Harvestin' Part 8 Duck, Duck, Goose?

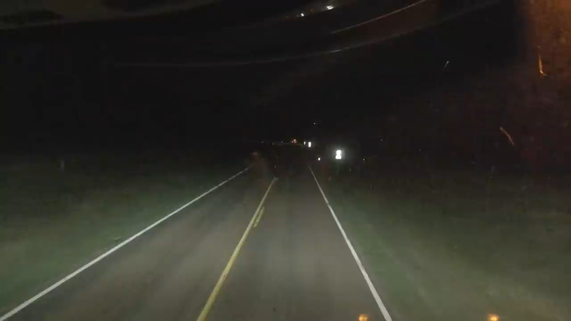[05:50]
We are just about to the bins. We're going to park combines for the night and, what the heck?